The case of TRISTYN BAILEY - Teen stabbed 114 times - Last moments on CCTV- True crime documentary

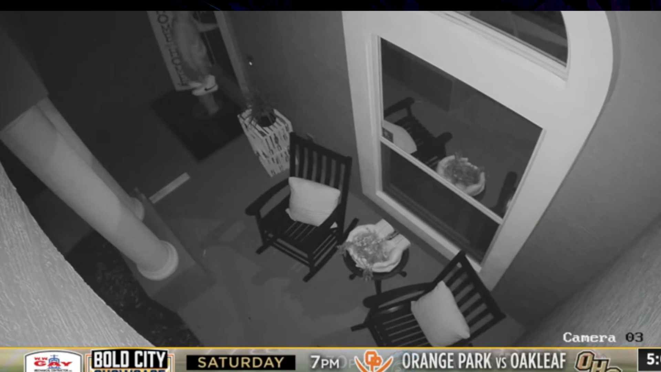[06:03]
so one hour and 42 minutes later they've been seen walking to there you can also see aiden coming back to his house barefoot still carrying his shoes